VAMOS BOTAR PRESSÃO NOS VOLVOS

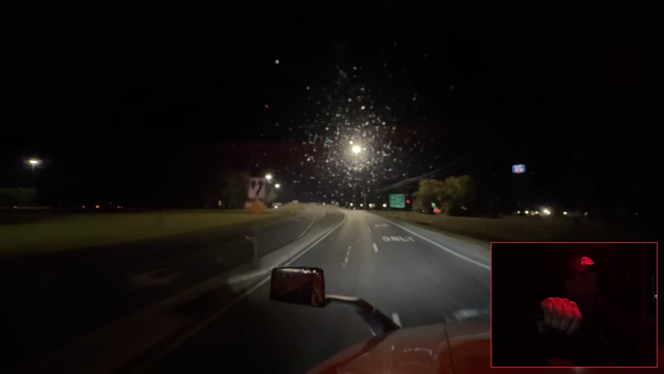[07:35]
Cara Bem no pau Eu achei que ele ia vir Achei que ele ia vir reto Aqui
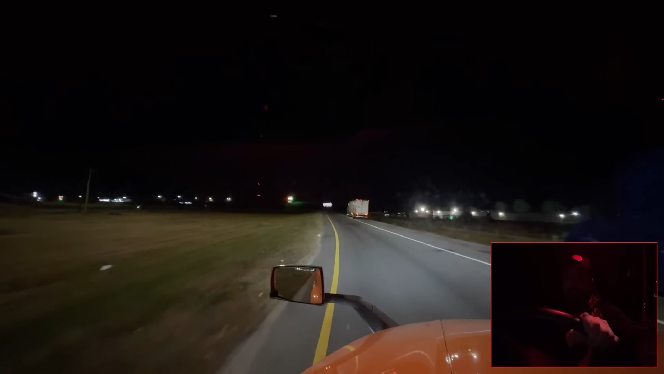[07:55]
Então temos as Agora são três caminhões Então já pensou Como é que não vai ficar Vai ficar Três vezes mais
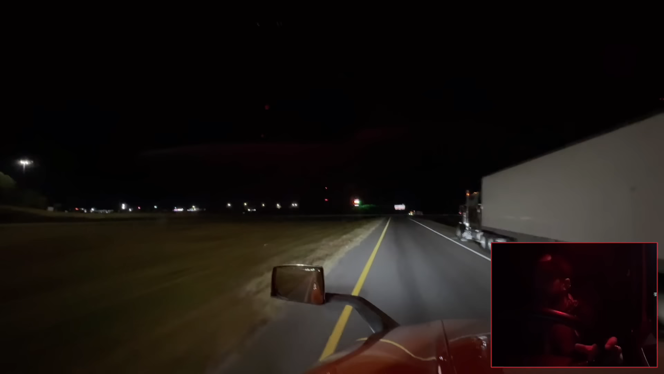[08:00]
Tá bom Passei pela Como é que é o nome deles Cara Do canal deles Passei por eles ali Na Virgínia Ali atrás Deixa eu olhar